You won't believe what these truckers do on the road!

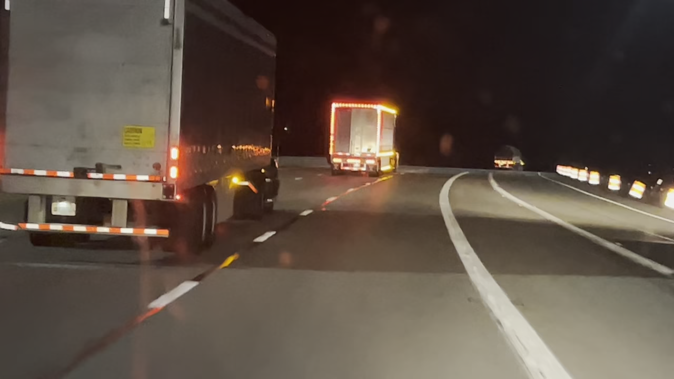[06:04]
It's not because I'm driving for such a long time and I'm so tired. I mean, just look at that, you know? How it's just wheeling. Yo, it looks like literally like a snake.